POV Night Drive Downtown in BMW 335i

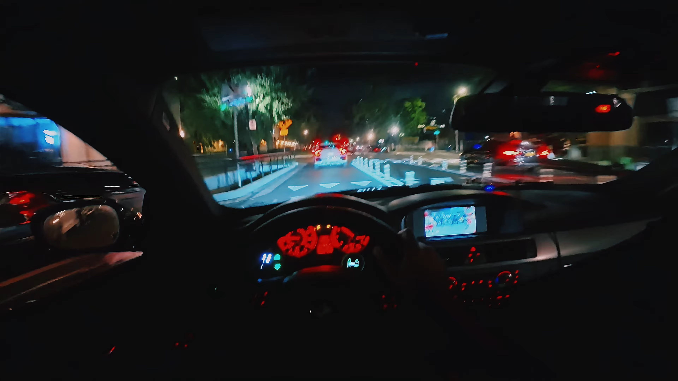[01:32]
Oh my gosh. There's so many bumps over here.
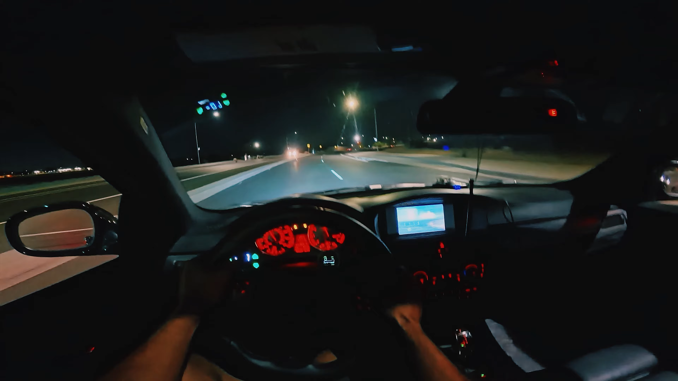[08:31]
Nice little bridge right here. Nice little bridges right here. Downshift. Oh, oh. Nice downshift right here. Oh, right here, right here. Watch this. Watch this. Watch this. Oh.